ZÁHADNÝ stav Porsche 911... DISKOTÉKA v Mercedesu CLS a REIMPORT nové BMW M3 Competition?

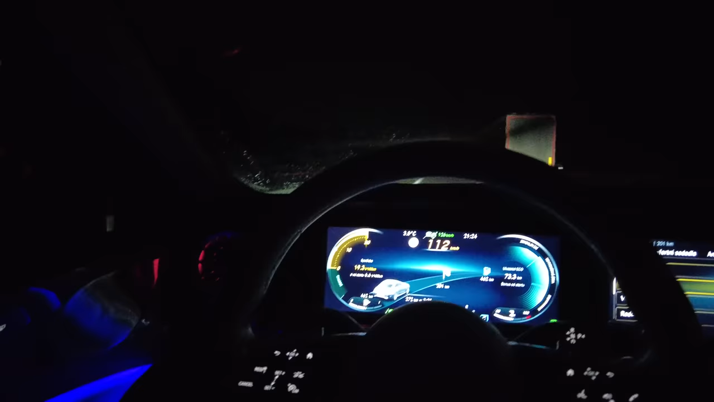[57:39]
A už se zase rozjíždí na těch 126, co tam mám nastaveno. To je neuvěřitelný. Dám bliknu, zradím se dál. Jinak vidíte, no, mezená rychlost tady svítí na head-up display vepředu. To je taky hezky udělaný. Tak, zařadím se. Můžu pustit volant a zase mi to zatočí.
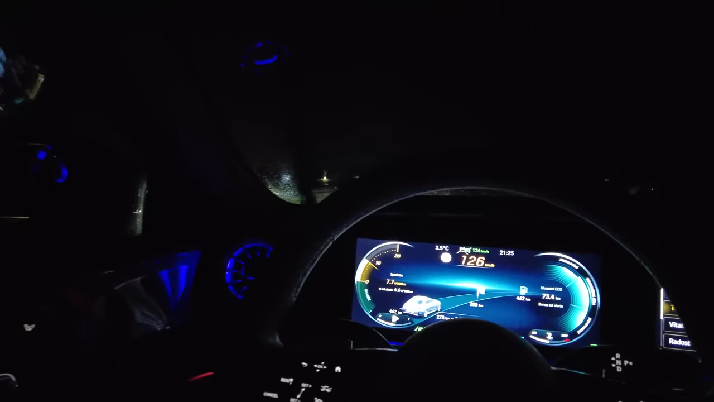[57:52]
Hele.
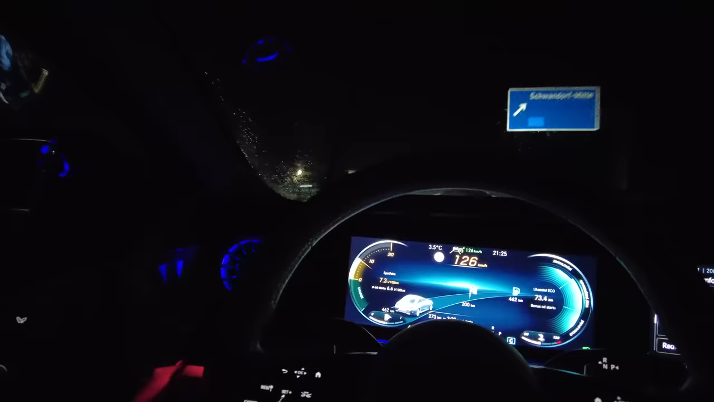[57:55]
To je neuvěřitelný. A ono, i když to držíte zlehka ten volant, tak on vlastně sám zatáčí.